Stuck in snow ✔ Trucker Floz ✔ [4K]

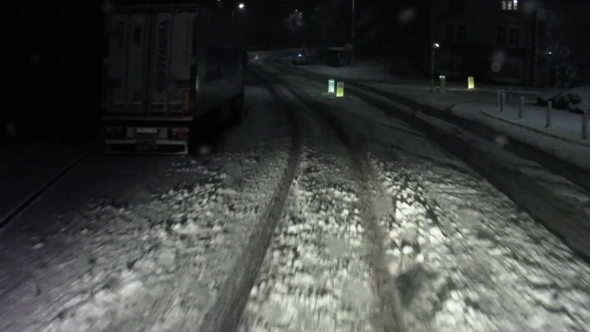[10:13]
More than 120 Lories Stuck in the snow So So Xin